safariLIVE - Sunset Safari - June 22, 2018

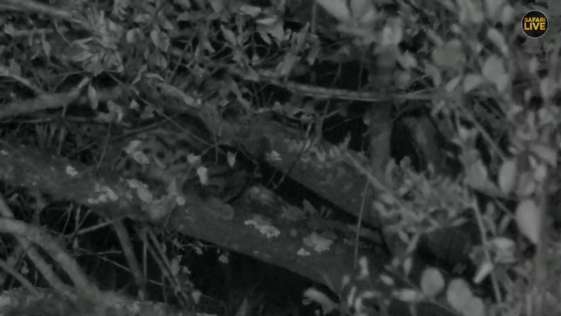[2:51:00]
But look how agile that little genet is. Also able to climb trees very, very well. This is such a great sighting. Usually they move off quite quickly. This one is being very cooperative and staying up in the tree for us. Possibly just woken up. That's why it's yawning. Isn't that beautiful? Wow, this is really special.
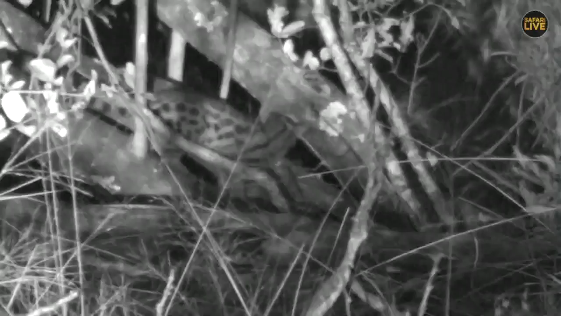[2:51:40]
Look at the beautiful markings on the body. So those of you who wanted spots, we managed to find some spots for you.
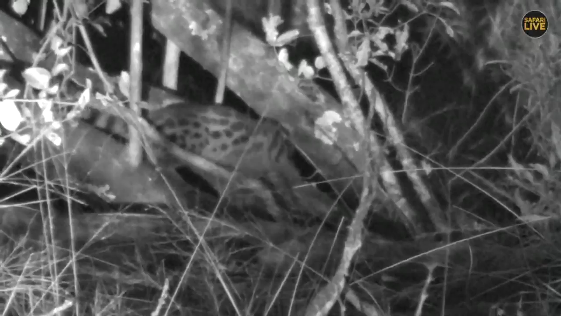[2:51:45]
Just in the form of a genet. Look at that beautiful tail. Now this is a large spotted genet. It's got a black tip on the tail. The small spotted genet has got a white tip. So that is a large spotted genet that just moved off. Wonderful. Hey, how great was that? Awesome.
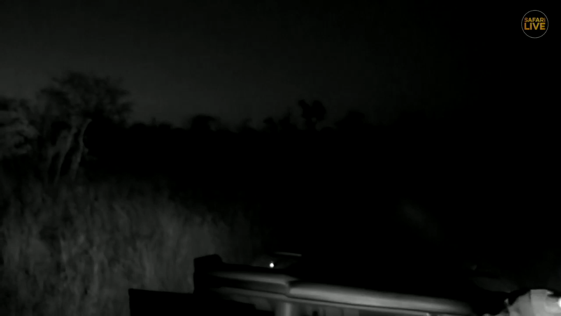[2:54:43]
Can you become a kudu? Cup your ears.
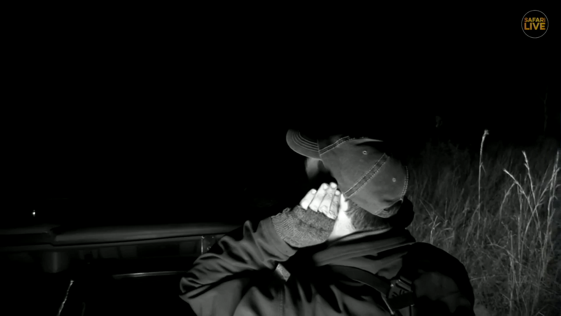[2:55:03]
They've gone quiet. Okay, well maybe they're moving in the opposite direction. We'll keep driving along the road here. See if we can find them.
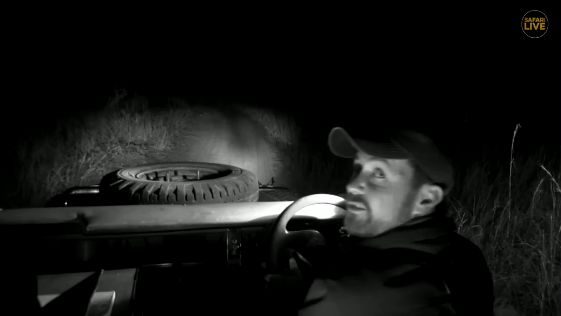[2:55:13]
The laughing or spotted hyena. By that very cackling sound that they make, it's possible that they were just greeting each other, or it's also a sound they sometimes make when they get quite excited and they're hunting or trying to sort of see off a competitor.
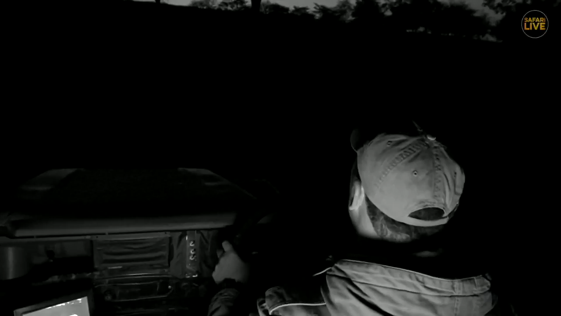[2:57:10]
on the clearings. It's so funny, we drive these areas all day and we don't see anything. Now watch, these two wildebeests are chasing each other. I don't know why. So they've just run off. Possibly a male chasing another male.
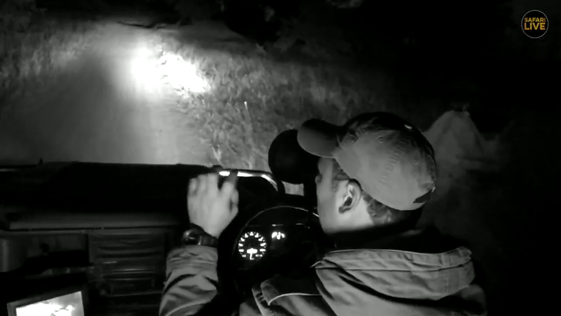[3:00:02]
if you balance on a vehicle or something and you have a look, you should be able to see them. Well, I think that's it from us, but let's go back to Steve so he can finish off the show.
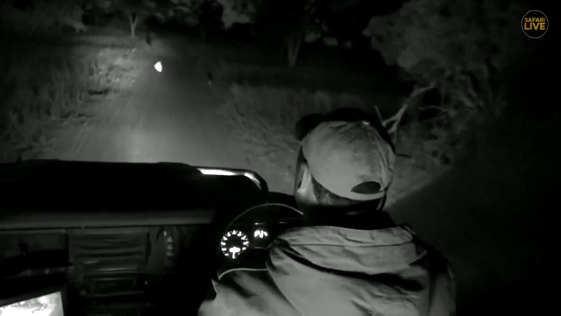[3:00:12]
Thank you very much, Byron. Well, the hyena sound like they've killed something. We're not quite sure. Aubrey, one of the other guides, he also heard it. He was in front of us moments ago. So we're moving in. And the camera that Seb has been trying to put on is a FLIR. It's a heat sensing thermal camera that we're going to be doing some tests with shortly, and hopefully we'll be able to broadcast something in the near future.
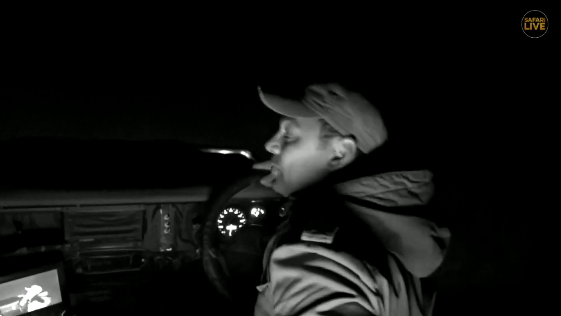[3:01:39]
Let's hope he has luck. I'm not sure what it is, but it sounds like hyenas.